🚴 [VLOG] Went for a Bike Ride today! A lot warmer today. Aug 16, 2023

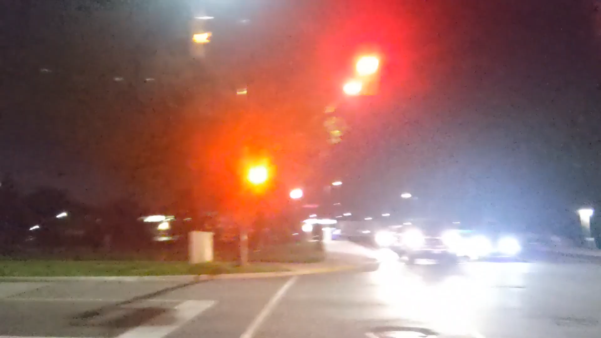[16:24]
Light's just turned yellow and that light's about to turn green.
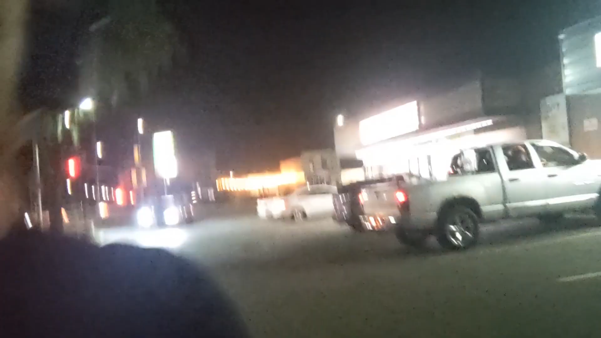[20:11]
And we just, we actually just passed 7-Eleven and Paisanos was right there. Yeah. Yeah, there are a lot of cars driving around tonight.